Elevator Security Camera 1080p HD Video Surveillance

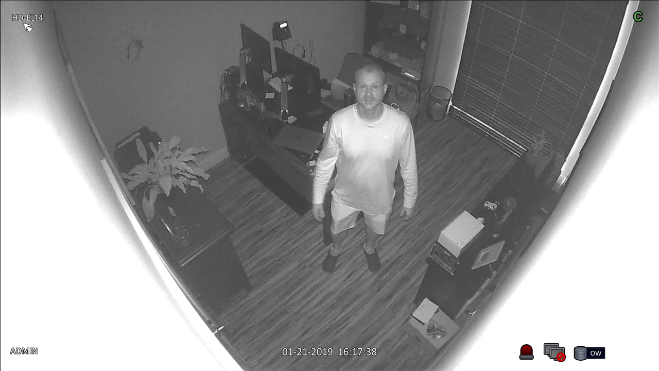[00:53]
The camera captures black and white video when it is in infrared mode. The camera's built-in IR LEDs do a good job of illuminating this entire room in complete darkness. Similar performance will occur in elevator cabins this size and smaller. When I turn the lights back on, the camera switches back to normal daytime color mode.